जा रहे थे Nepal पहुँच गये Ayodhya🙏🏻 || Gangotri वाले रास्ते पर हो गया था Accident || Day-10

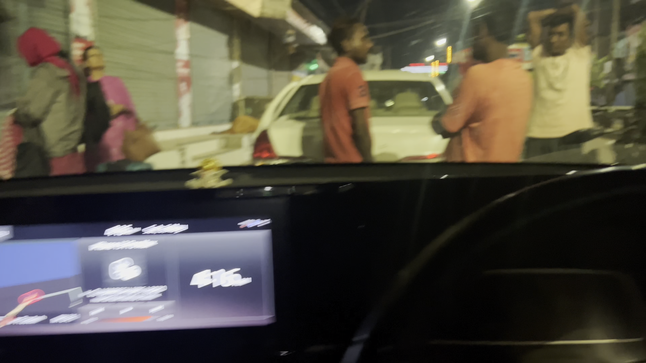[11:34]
सुबह की 4:16 हो रही है, आ चुके हैं नेपाल बॉर्डर पे।